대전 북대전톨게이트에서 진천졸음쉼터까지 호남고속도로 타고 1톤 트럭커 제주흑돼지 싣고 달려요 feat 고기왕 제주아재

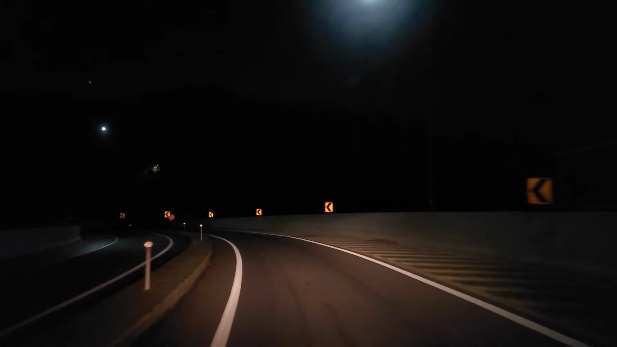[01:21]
회덕분기점이고요. 우측으로 내려가면 광주, 목표, 뭐 전주 이쪽으로 가는 호남고속도로입니다.
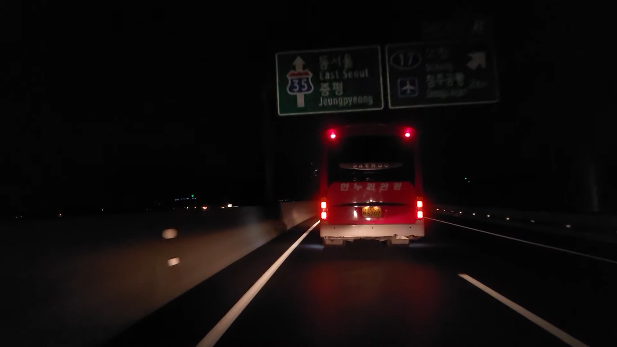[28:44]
트럭이나 버스 뒤를 따라갈 때는 안전거리가 꼭 필요합니다. 앞에 어떤 상황이 펼쳐질지 모르니까.
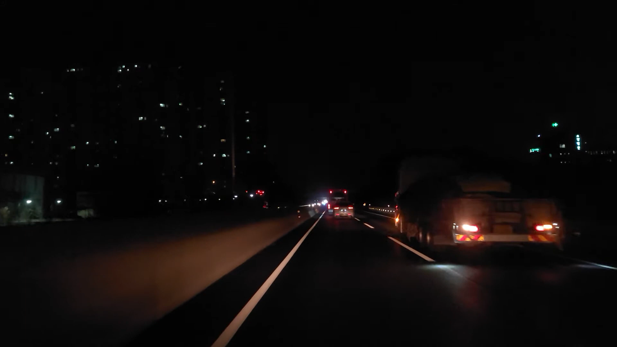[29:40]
다시 왼쪽으로 들어올 것 같아요. 그렇죠? 다시 왼쪽으로 들어오잖아요. 근데 가도 이 버스 하나밖에 차이가 안 나잖아요. 우측으로 나가면 청주공항으로 갈 수 있는 오창 톨게이트입니다. IC가 있어요.
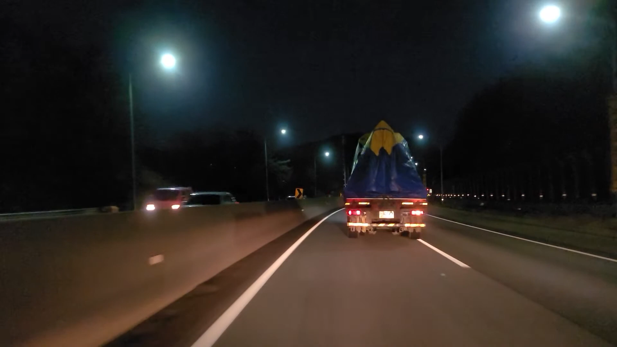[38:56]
웅다리 신천의 볼거리죠. 웅다리를 지나고 있습니다. 우측에 있어요.
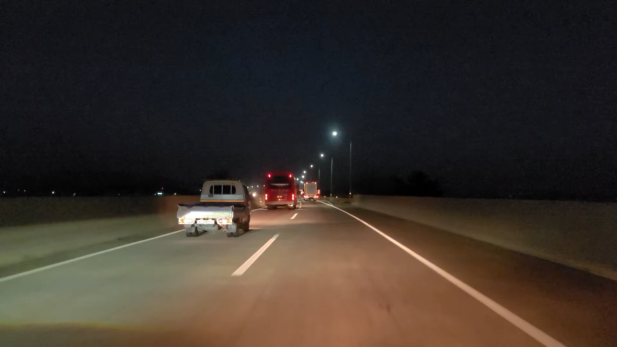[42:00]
신천 졸음쉼터입니다. 잠시 커피 한잔 마시고 가겠습니다. 2020년 11월의 마지막 날이네요. 이제 곧 2020년의 마지막 달 12월이 내일이죠. 내일 예, 새벽 진천 졸음쉼터 풍경입니다.